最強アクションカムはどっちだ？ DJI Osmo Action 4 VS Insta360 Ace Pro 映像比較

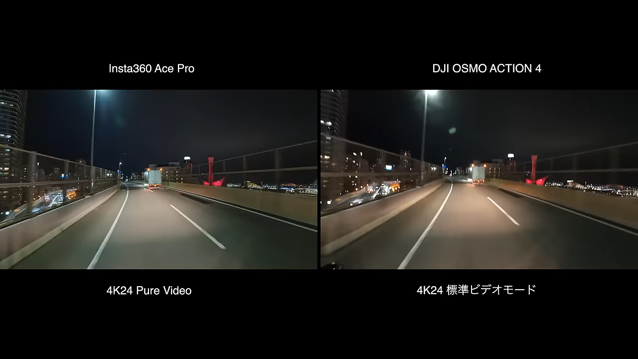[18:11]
DJ Asom Actionは標準ビデオモードで撮っていますACE Proはピュアビデオですね明らかに左側の方が綺麗に見えますよね次はOsom ActionはD-LogMで撮ってメーカー純正のRATを当てていますさっきの標準モードで撮ったものよりはだいぶ差が縮まってますよねちょっと暗いかなと思いますけどD-LogMもかなり綺麗です
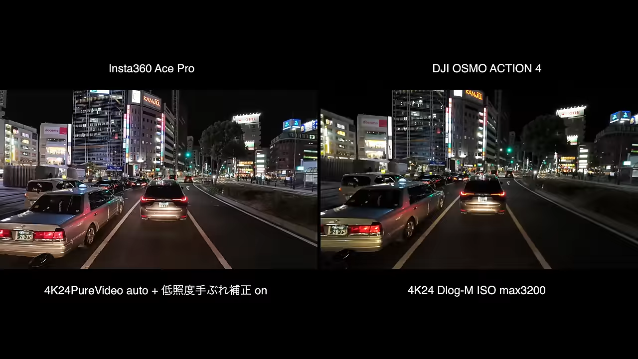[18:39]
編集がひと手間増えますけどやっぱり夜もD-LogMで撮った方が綺麗な感じがしますね見比べるとやっぱりACE Proの方が綺麗なんですけどこのOsom ActionのD-LogMの夜景撮影
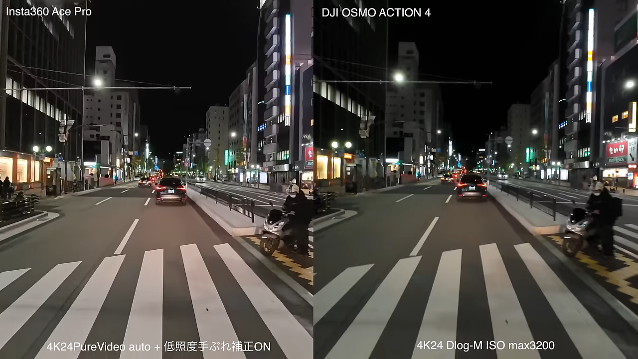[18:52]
夜撮影もこれだけ見ればアクションカメラとしてはかなり綺麗に見えますねという感じで比較映像は以上になりますいかがだったでしょうかということで